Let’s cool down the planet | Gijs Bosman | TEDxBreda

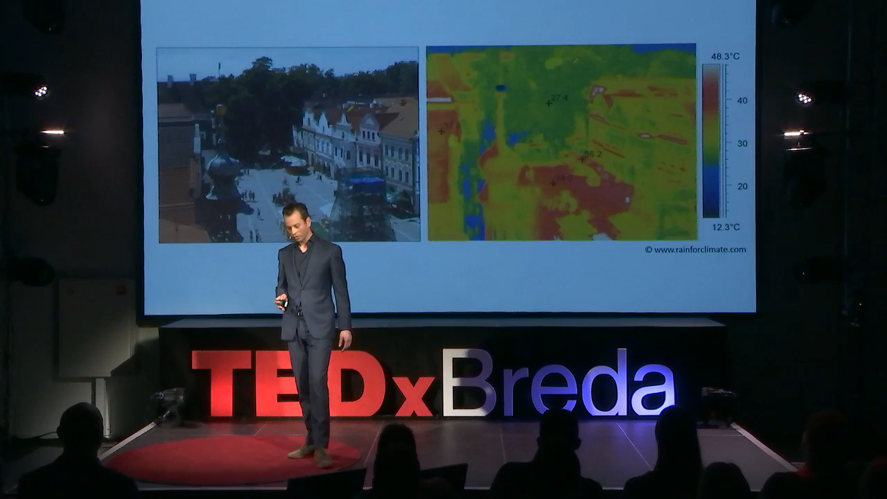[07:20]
On screen: scale top 48.3°C, scale bottom 12.3°C
It's 37 degrees, while on top of the trees, it's only 27 degrees. So what I just told you on a large scale also happens on a very small scale, heat stress of the city.